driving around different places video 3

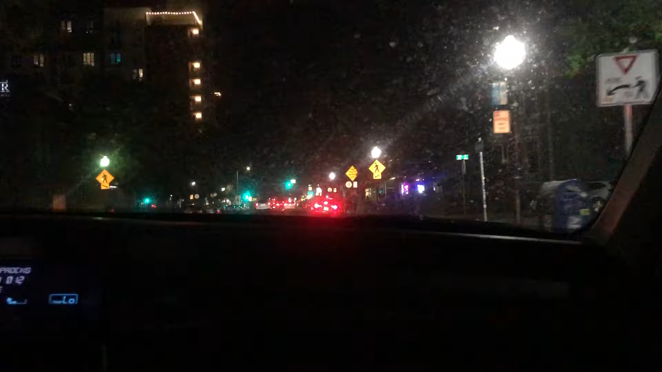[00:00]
Hey guys we're on J Street right now. In Midtown. We got some more lights up here. Update on the light stuff. There's some more we found doing this. You didn't tell them what you saw in the other place? The last time we went over there, which is the old sack at the Meta Place, there's a lot more lights here.
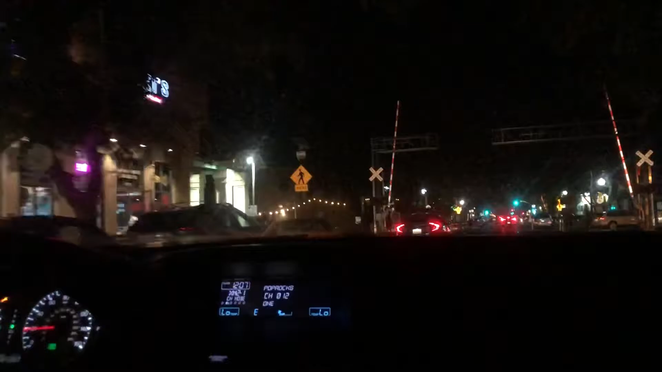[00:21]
There's, I don't know what these places are, but they're probably more over there.
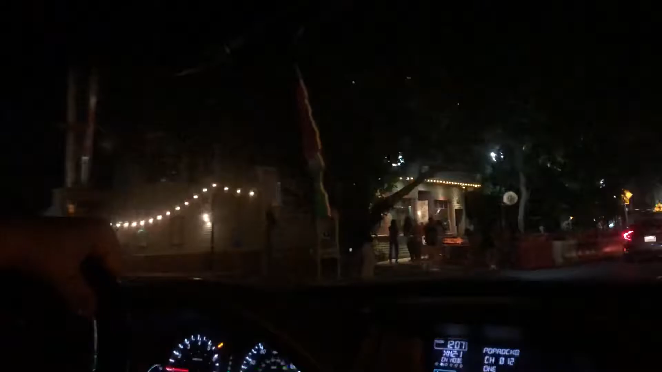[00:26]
There's a lot of people, you can see there's a lot of people in Midtown.
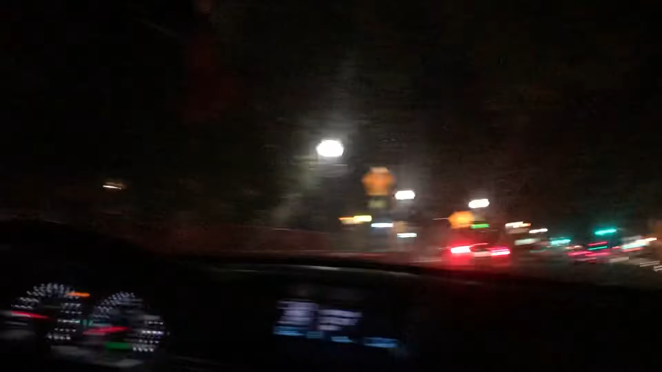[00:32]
Some more right there. Old regular in that area.
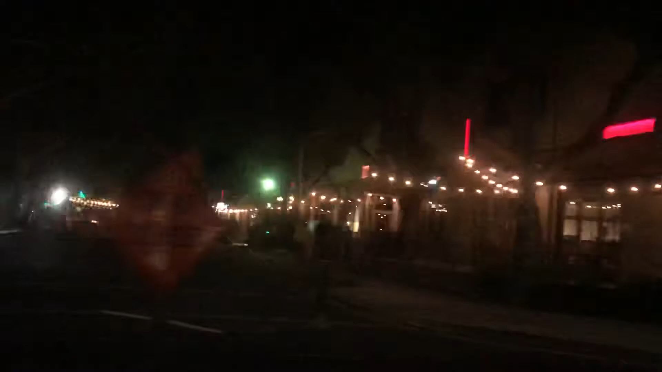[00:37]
Look at that, there's a lot over there. Down that area. Let's see what else there is. What's that up ahead? What's that on the left? Is that another regular one? I can't tell. Is that regular? Looks like it's regular.
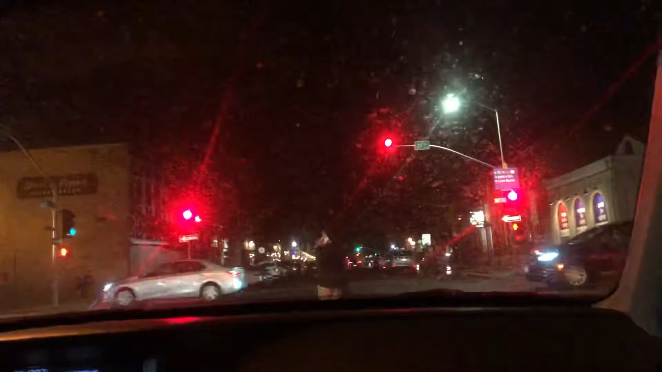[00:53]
Look at all the people. What? Oh, there's more girls out here, yep. So we're here at the State Capitol? Yep, I went over there. Went up there and looked at the window. I went all the way up this time. Did you get to see in the door? Yep, it was inside. There were only two people there. That was it.
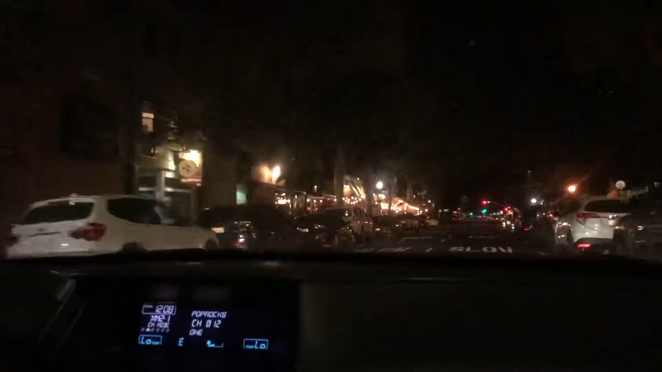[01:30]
Yep, these are regular lights, I can tell. Yeah, they are. You can tell. More left in that section. There's a lot of stuff over here, man. Yeah, guys, it's way too the holiday since when we reach over to Christmas and Halloween. And if you find more stuff down here during Halloween. Actually, I don't know what that is. It looks like some type of one. I'm not sure what it is. Oh, there's another one on the lights, too. There's two over here.
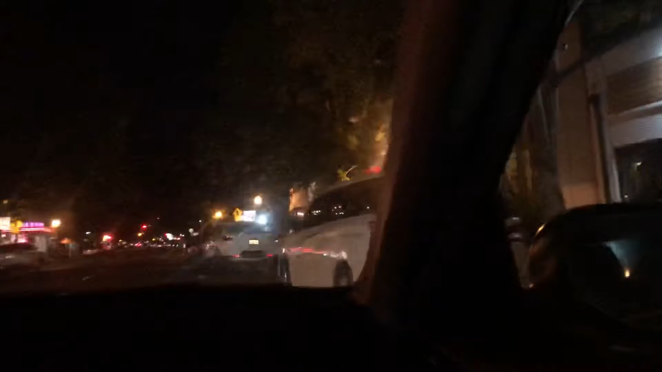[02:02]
Yep, there's one here. And now. And those lights. Yeah, those are regular inside. And those LED? I know, those are regular. Fluorescent. They're called fluorescent. Yeah, I guess the fluorescent ones, I guess. Fluorescent. And they're bright. Yep. They're kind of bright-ish. Yep.
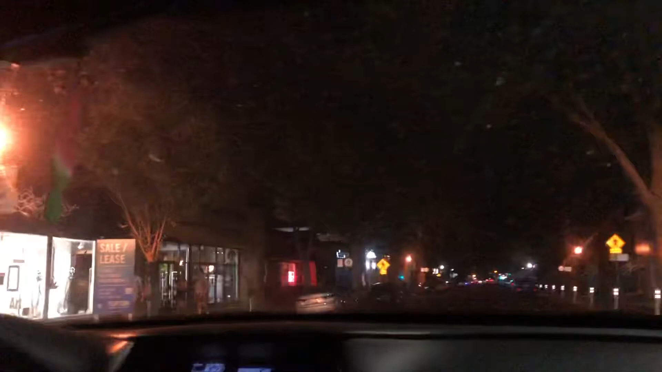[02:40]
Fluorescent. Yep. More girls around here. You can see this a lot. I see some cool ones coming up. That might be a cop. Yeah, it's a cop. I thought it was lights. It's a cop. Nice red fluorescent.